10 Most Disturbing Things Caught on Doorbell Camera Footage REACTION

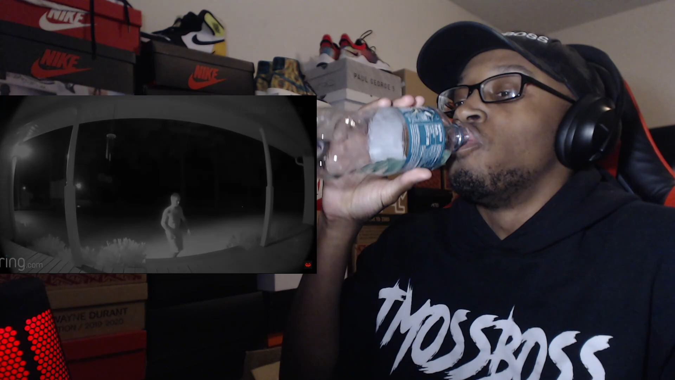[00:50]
In this first video, this house's ring doorbell captured a man walk up to the front door in the middle of the night. But rather than actually knocking on the door or ringing the doorbell, the man pretends to do so. At first it seems odd, until you realize what's actually going on. Near the left side of the screen, a car's headlights can be seen.
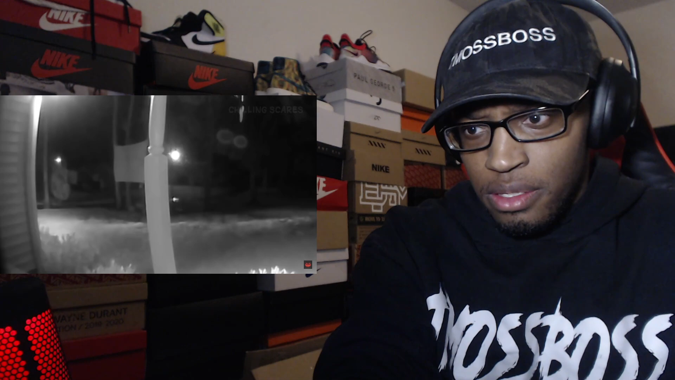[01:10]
It's clear, whoever is driving the vehicle is making this guy walk up and talk to the house owner, for a seemingly sinister purpose. As the guy obviously doesn't want to do it.
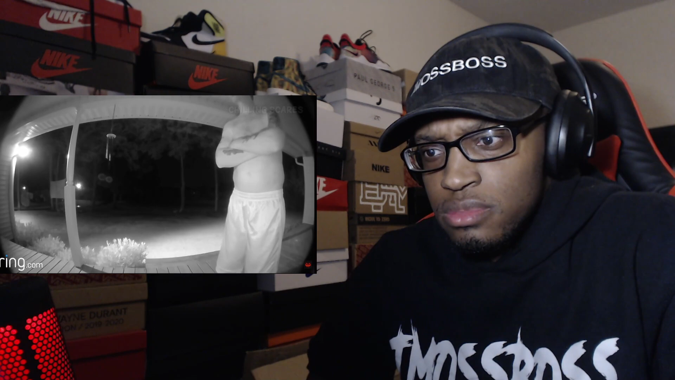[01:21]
I mean, so much so that he fakes knocking on the door and even fakes a conversation with the house owner. All the while, making sure the driver can see him doing so. That's crazy. That is crazy. It's not the entire time.
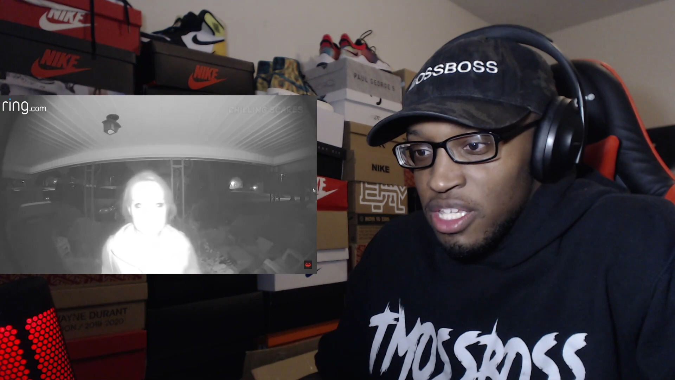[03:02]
She does not look right. Who clearly isn't acting normal. Or at least until a car passes. Her eyes just came in. So as not to draw attention to herself. After the car is gone, the woman can be seen putting her face right up to the camera. That's crazy. What was that freaking Marilyn Manson? Hold on for a second. She looked like that Marilyn Manson cover for, hold on, and let me find that song real quick.
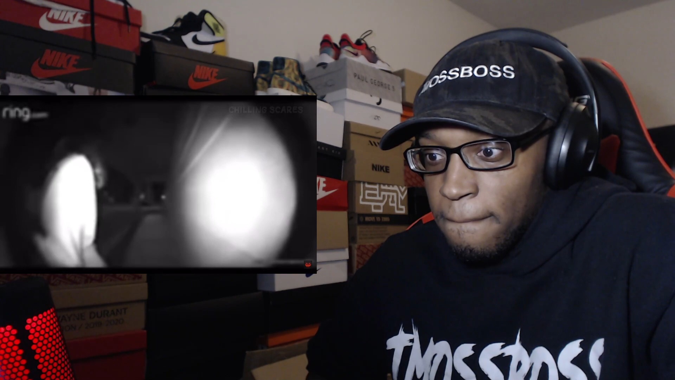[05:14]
As she continues to do so, she can be seen constantly looking behind her. And that's when you realize why. A man walks up to the woman and proceeds to grab her firmly, telling her to get into the car.